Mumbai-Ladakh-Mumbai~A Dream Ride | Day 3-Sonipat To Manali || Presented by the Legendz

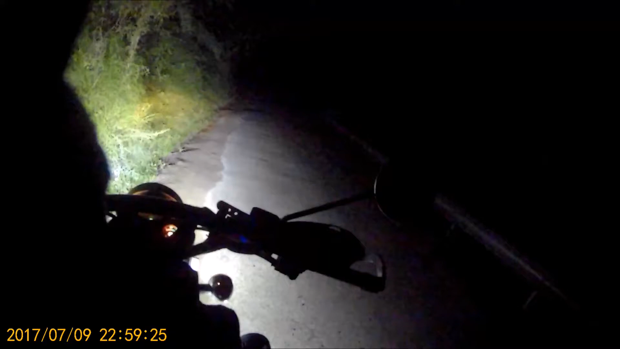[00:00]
It's 14 hours since we've been riding. It's 11 pm right now and I just wanted to capture this moment. I don't know where I am. I don't know where Keval Chitrang and Anthony are. The pitch black dark road. Oh gosh, I just want to reach Manali.
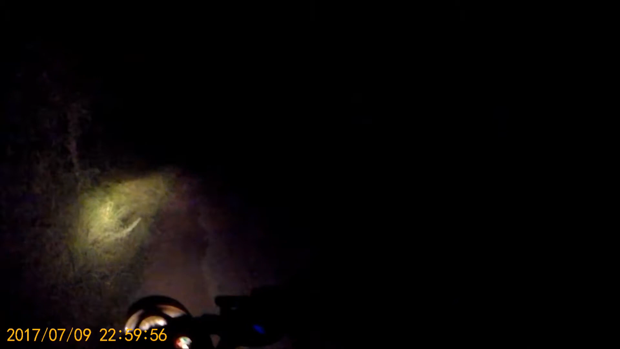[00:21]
See how dark it is. Probably we'll be halting at a place called Ride-In at Manali.
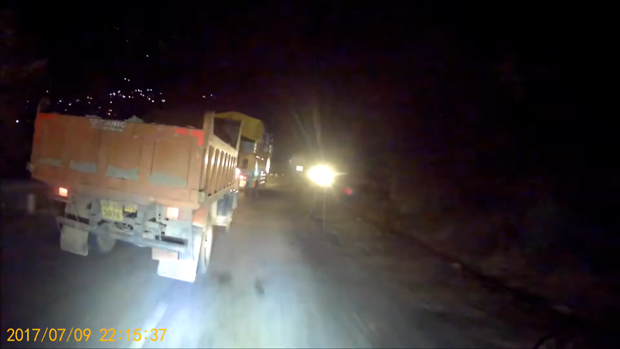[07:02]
floodlights on the Royal Enfield is really important for a night ride.
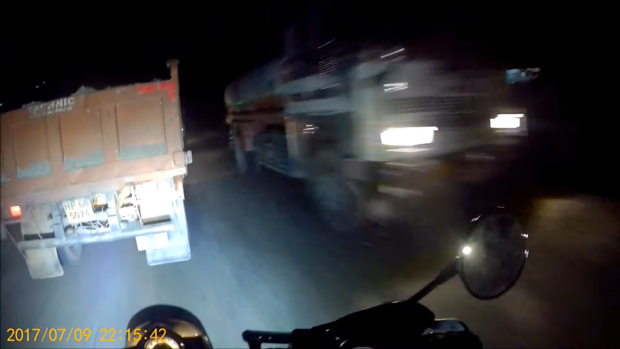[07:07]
Because the stock headlight is actually of no use on such rides. You can see this is the power of my auxiliary headlamp and this is my Philips Extra Vision. This is not even the stock headlight.
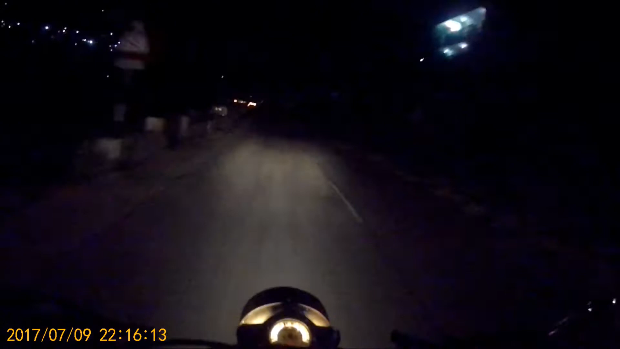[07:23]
Imagine how the stock headlight would look like. We should be reaching Manali in next one, one and a half hours maybe. We are planning to visit Lazy Dog, a famous pub out there in old Manali. Let's see how things work out. Finally, I could spot a riding group.